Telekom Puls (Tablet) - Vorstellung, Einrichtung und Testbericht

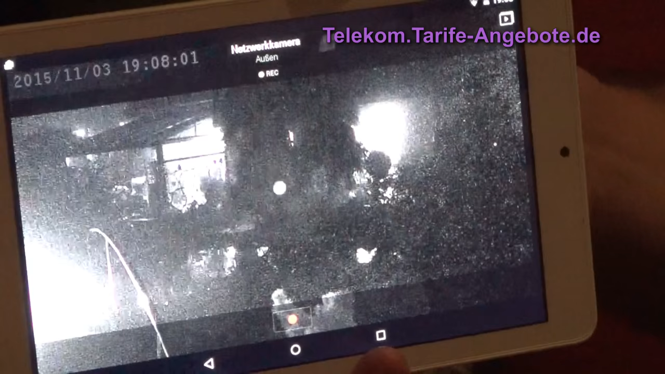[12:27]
um zu gucken, was im Garten gerade los ist. Man sieht hier mit Restlichtverstärkung alles in Ordnung.